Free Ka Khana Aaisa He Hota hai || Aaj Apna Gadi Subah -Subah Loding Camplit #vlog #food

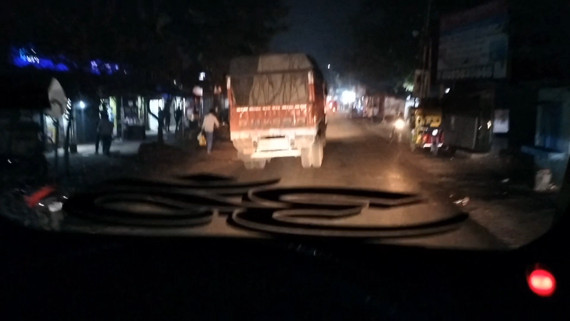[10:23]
सो गाइस, अपना सफर पहुंचा अंदूल रोड पर और चल रहे हैं। मतलब इसमें तो जाम पर डे ही लगा ही रहता है, कभी छुटकारा नहीं होता जाम से।
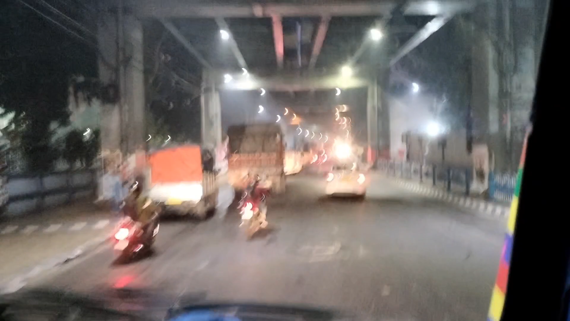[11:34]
सामने सिग्नल जो दिख रहा है वो एक साइड मोड़ का है, दिख ही नहीं रहा होगा, लाइट उधर से काफी जल रहा है।
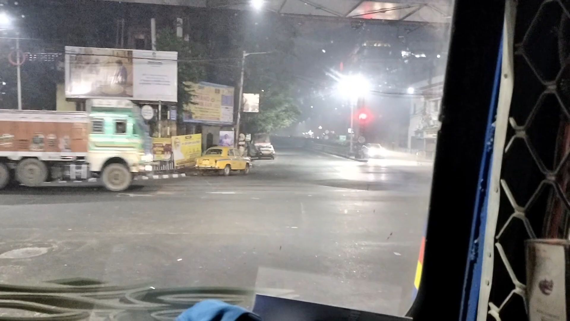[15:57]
सुगाज हम पहुंच गए एक साइड मोड़, और यहाँ पे तो 10 सेकंड के लिए सिग्नल लेता है, उसके बाद खत्म।
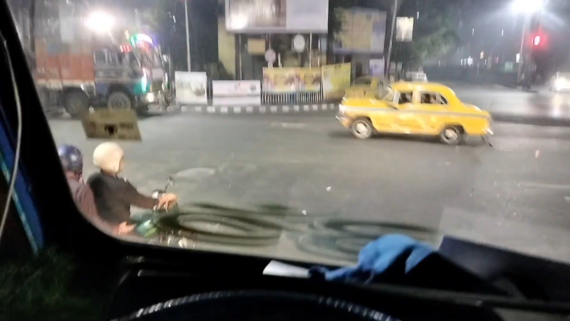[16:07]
इधर से जाएंगे हम लेफ्ट, और इंडिकेटर दिया हुआ है,